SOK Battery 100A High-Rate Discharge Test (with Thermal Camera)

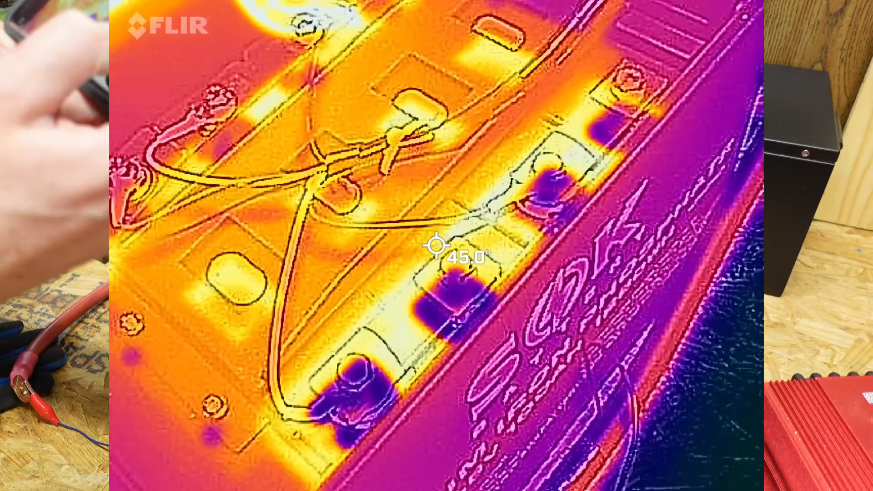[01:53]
It doesn't look too bad at all, 45 is really the hottest I see in here. The vents are around 44 degrees Celsius as well I see.
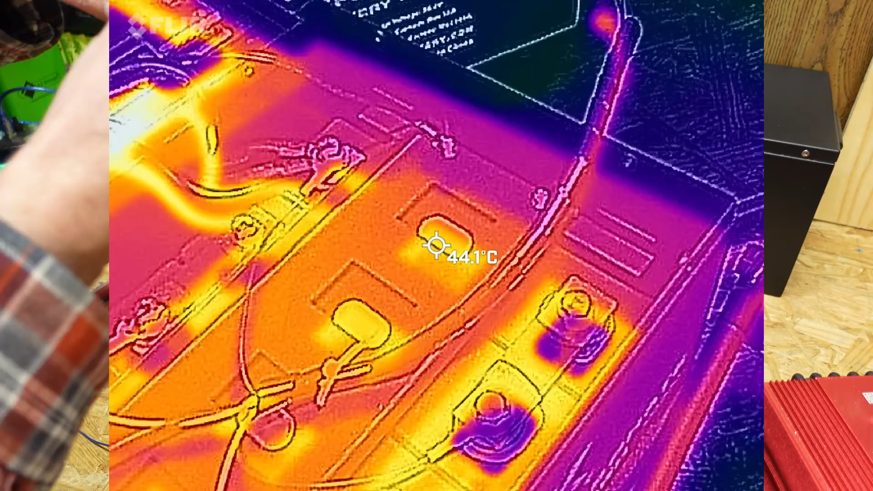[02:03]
On screen: spot 44.1°C
There's another 44. The cabling is around 47 degrees.
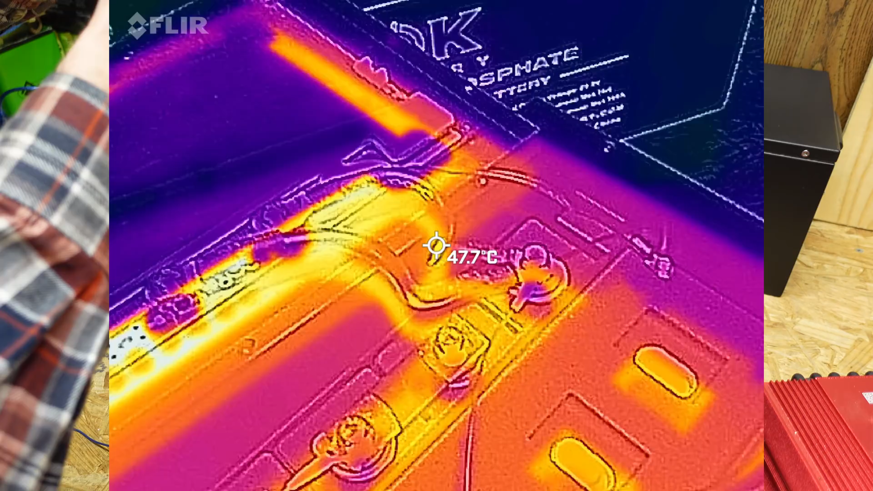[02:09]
On screen: spot 47.7°C
The BMS is really the hottest part. I think I saw 54, 55 degrees Celsius there. There's a 60 degrees. Oh, there we go, underneath where the FETs are. I can see 61, 62, 63.
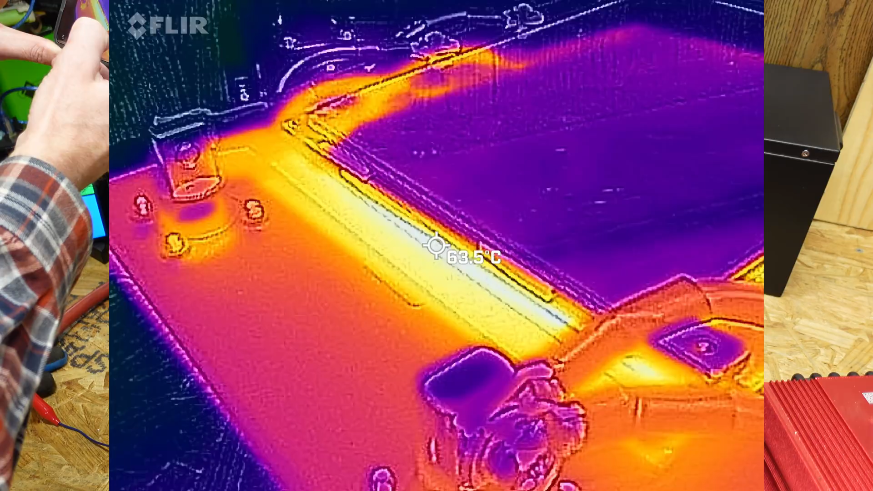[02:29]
So, yeah. And it actually, whoa, that is actually hot. That BMS is very hot. So, I'm not getting a temperature on here because the thermal camera is reflecting on that surface.
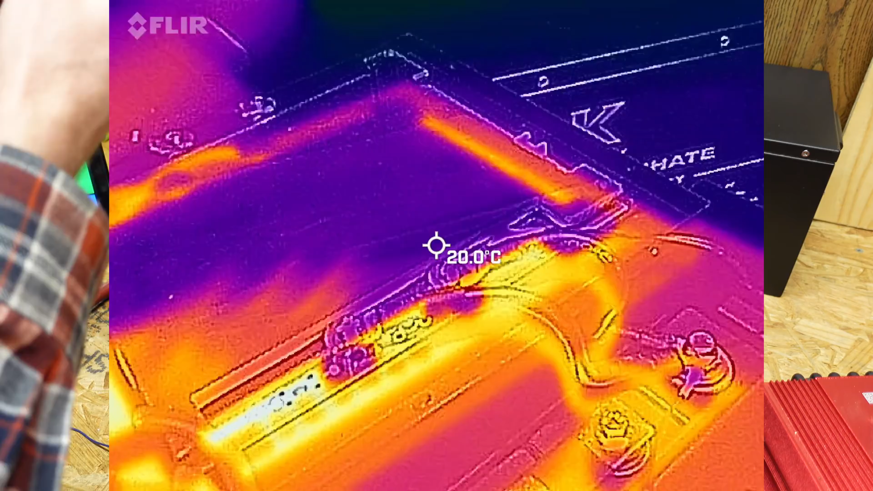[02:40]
On screen: spot 20.0°C
I'm going to stick a piece of Kapton tape over the BMS here and see if I can get a temperature of the heatsink. Let's see. 60 degrees Celsius. So, it's agreeing with what I saw of the FET transistors on the side. That's not too bad.
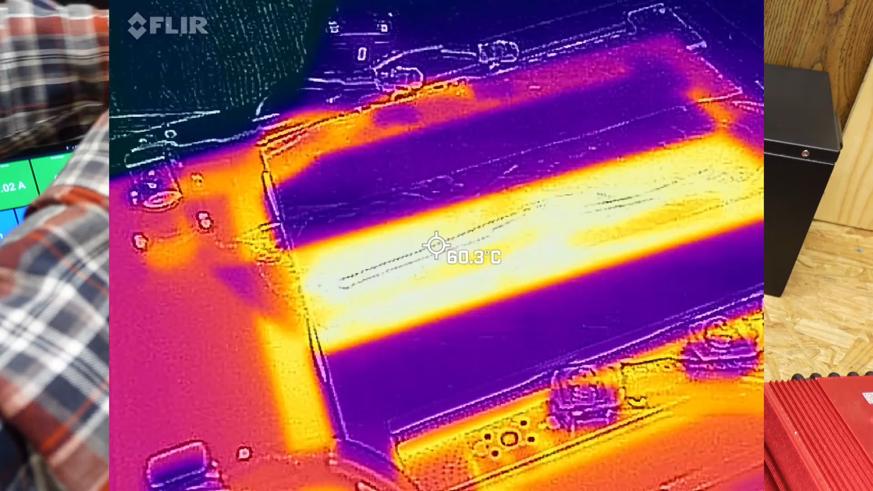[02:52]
On screen: spot 60.3°C
I mean, that is definitely hot and toasty warm, but, and there's really no noticeable heat at all on the terminals themselves.
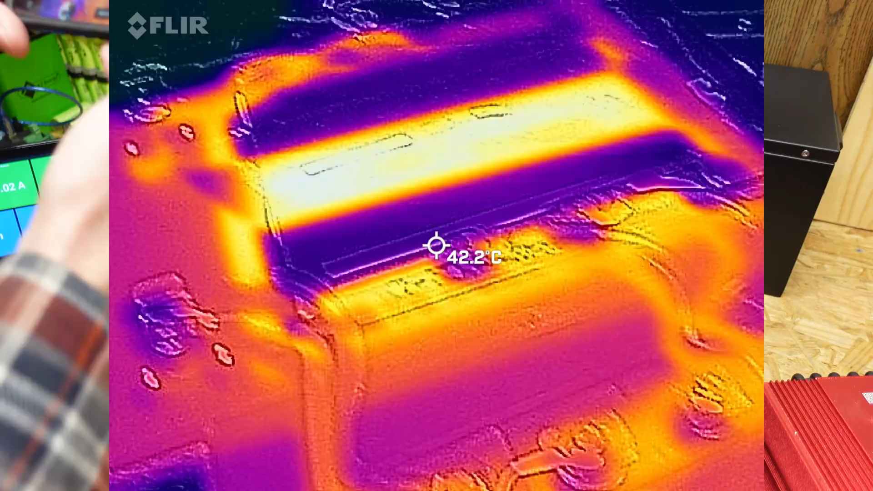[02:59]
On screen: spot 42.2°C
So, again,
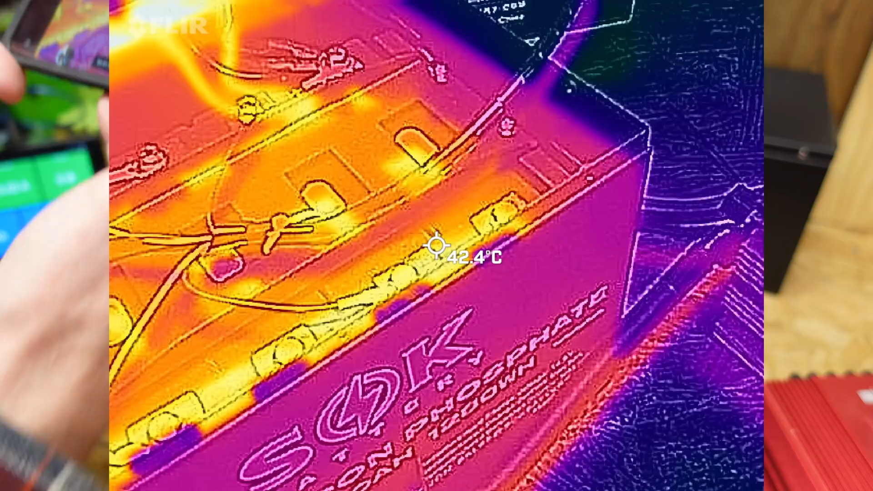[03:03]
On screen: spot 42.4°C
we have a max of 45 on the cells and 60 to 63 on the BMS. That battery pulled 103 amp hours.